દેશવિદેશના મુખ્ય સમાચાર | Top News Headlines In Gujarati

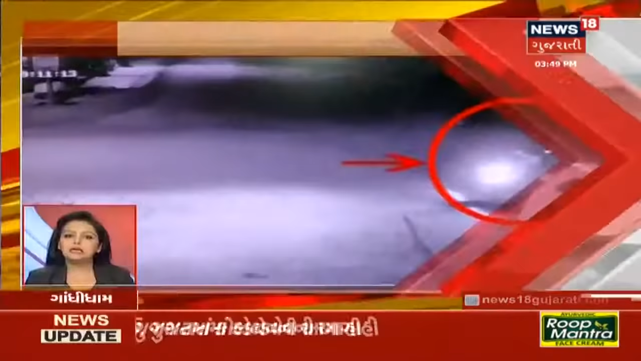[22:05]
ગાંધીધામમાં કાપડના વેપારીના ઘર પર કરાયેલા ફાયરિંગના સીસીટીવી આવ્યા સામે.